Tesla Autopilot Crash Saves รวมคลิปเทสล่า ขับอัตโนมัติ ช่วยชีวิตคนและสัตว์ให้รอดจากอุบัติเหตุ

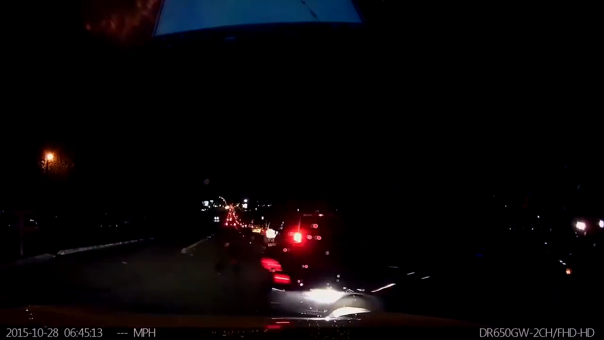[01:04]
The Model 3 helped. Yup, the Model 3 will have it. Wait, are you breaking? Woah, wow! Oh my gosh! Yeah.